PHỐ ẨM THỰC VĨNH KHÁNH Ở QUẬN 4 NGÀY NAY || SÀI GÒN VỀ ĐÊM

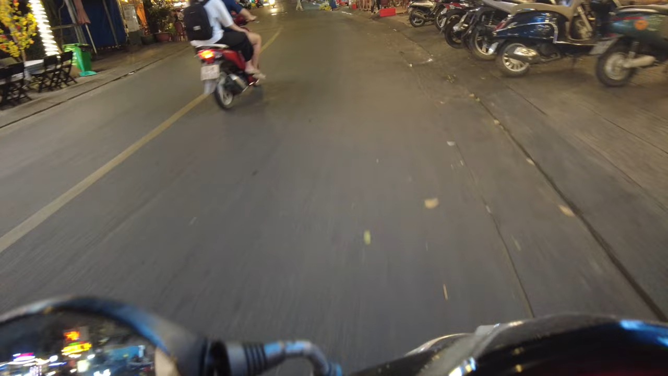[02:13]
Tại vì đang có chính sách mới của nhà nước cho nên là con đường này như dạo này khá là vắng. Nếu mà đông thì em nghĩ là chắc tầm sau 10 giờ sau 10 giờ mọi người sẽ tập trung ở đây rất là nhiều.